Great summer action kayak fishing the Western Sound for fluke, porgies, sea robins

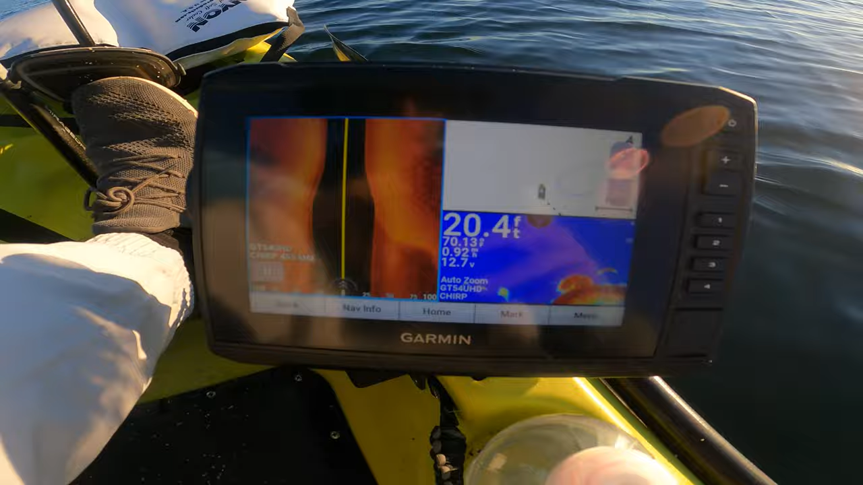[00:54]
On screen: depth 20.4 ft
i'm not at my spot yet but as you can see there i got you know i'm at the early part of the ledge where i want to try and i'm seeing some bait
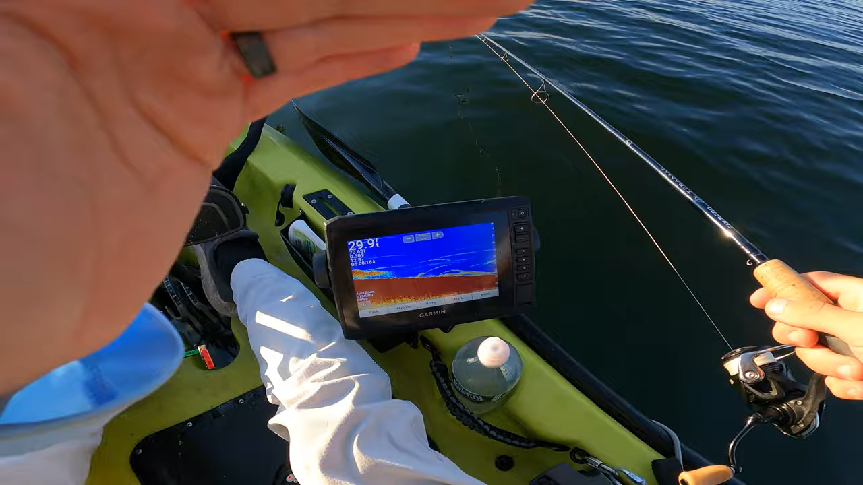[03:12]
you can see that i think i think it's porgy's though
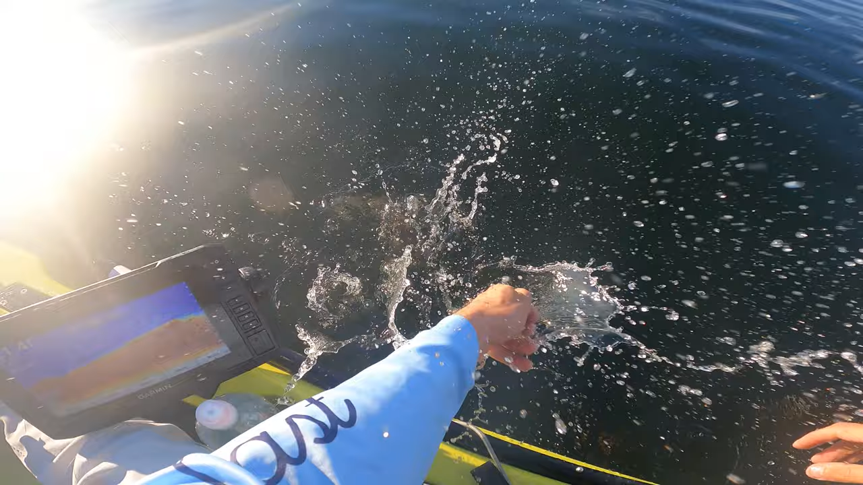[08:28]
man what are those fish it's gotta be porgies it's so hard to leave this area i feel like i need to there's crazy marks nothing big but there's just a lot i do want to check out the spot that i intended i don't think there's like
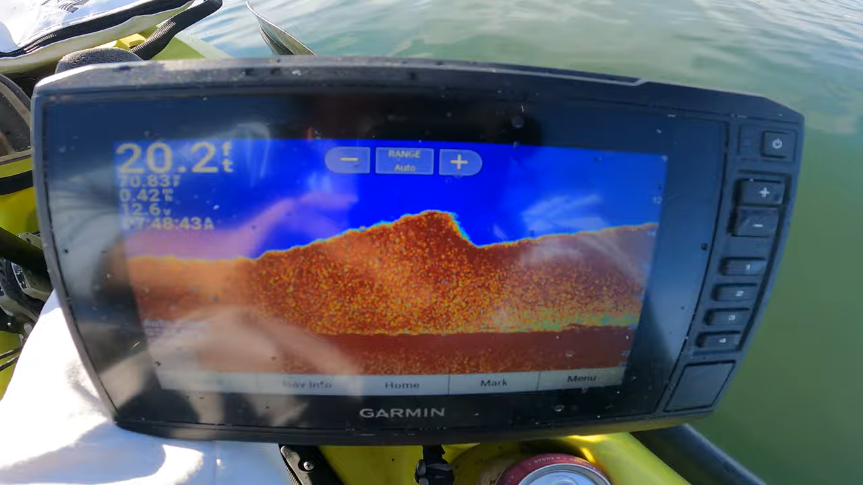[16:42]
On screen: depth 20.2 ft
I mean, I'm almost positive that's a bait. What else could it be?
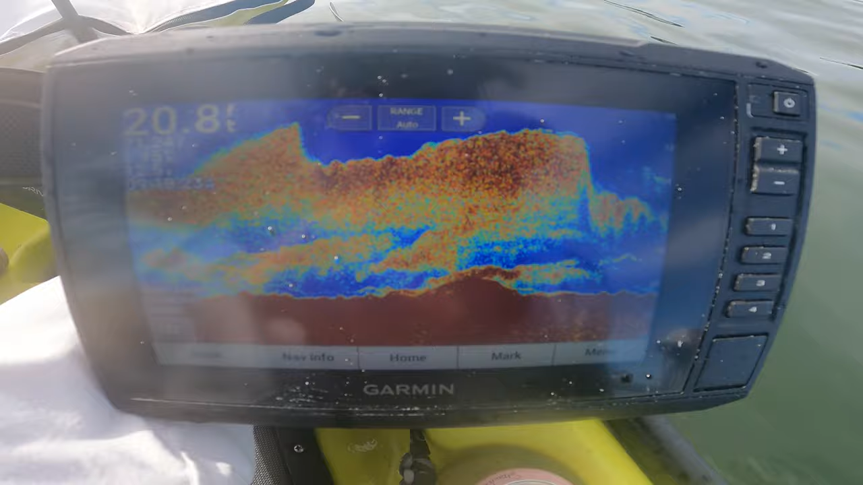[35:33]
a lot of life out here today but